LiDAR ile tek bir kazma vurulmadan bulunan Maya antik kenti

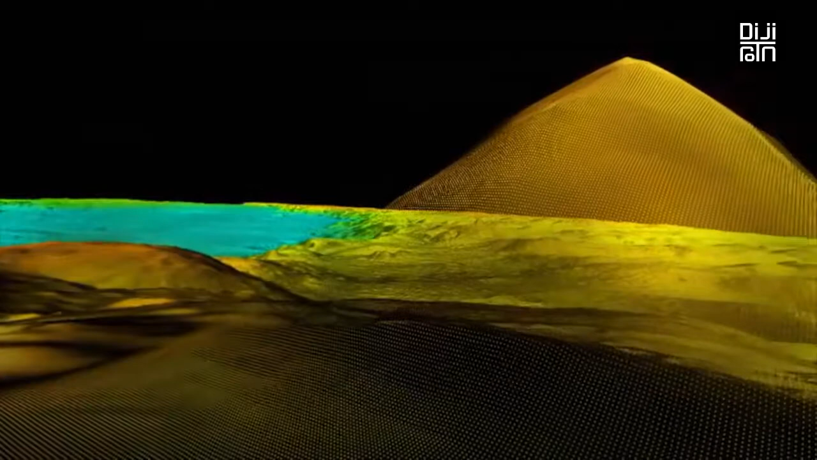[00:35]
This pyramid is just one of tens of thousands of new discoveries,
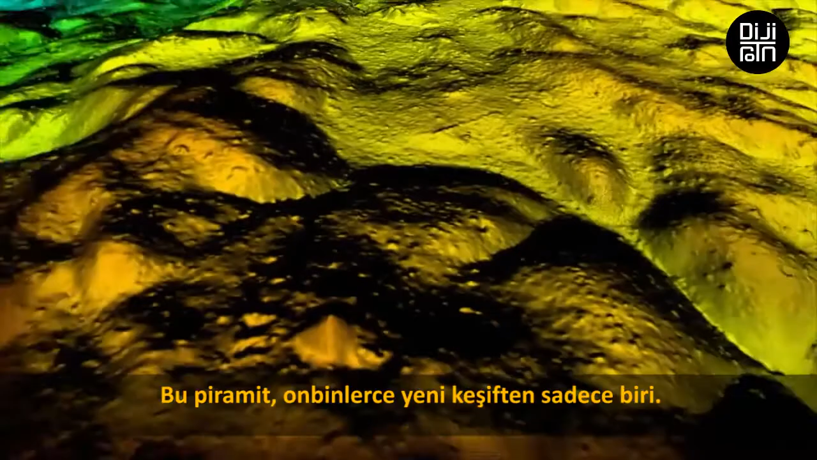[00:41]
revealed by a new technology that's seen beneath this jungle canopy for the very first time.
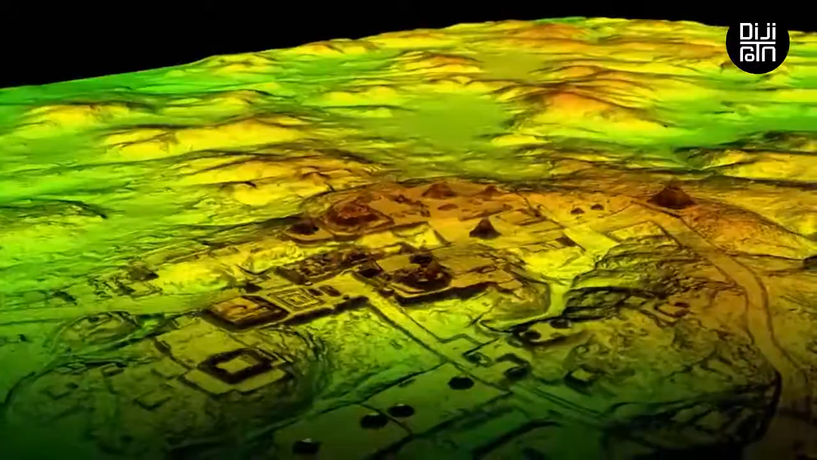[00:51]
Allowing experts to create a treasure map of a lost world.